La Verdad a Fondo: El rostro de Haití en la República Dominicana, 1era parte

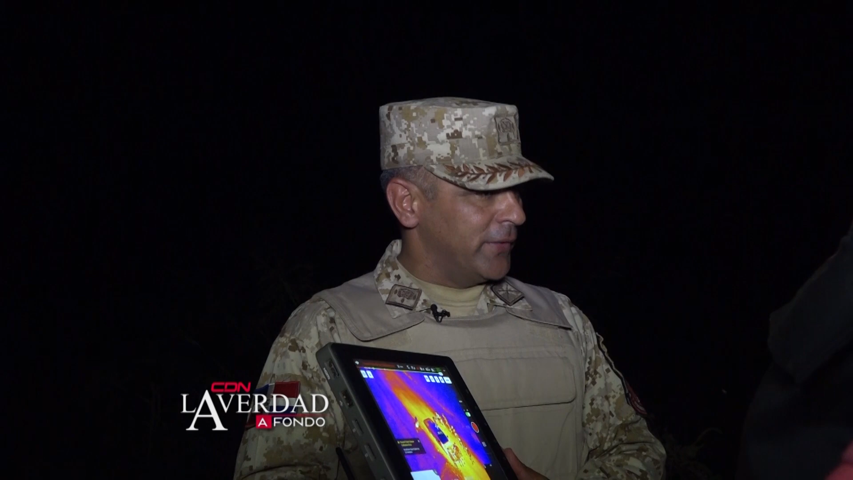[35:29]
y que también tiene cámara térmica. Todo depende
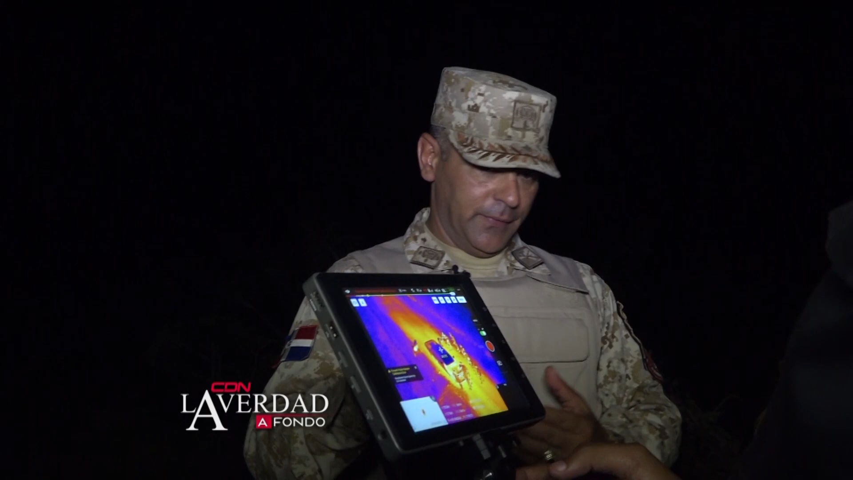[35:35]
de la misión que ellos vayan a hacer y a qué distancia van a moverse.
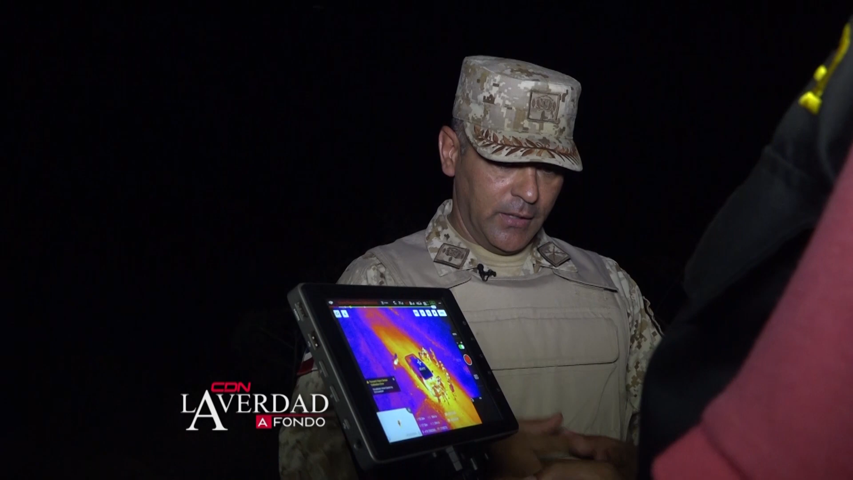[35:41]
Cuando los militares que volan el dron detectan alguna amenaza de las que combaten en la frontera,